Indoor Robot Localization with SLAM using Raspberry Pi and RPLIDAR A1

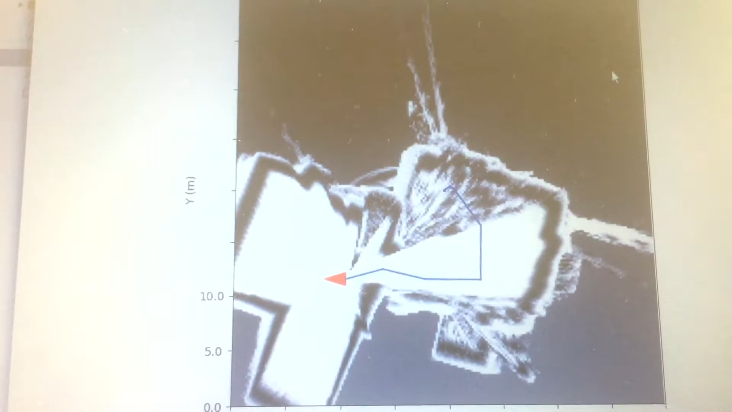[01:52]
This is not a headless connection to the Pi. This is a remote server on which MQTT client is subscribed to the LIDAR map topic.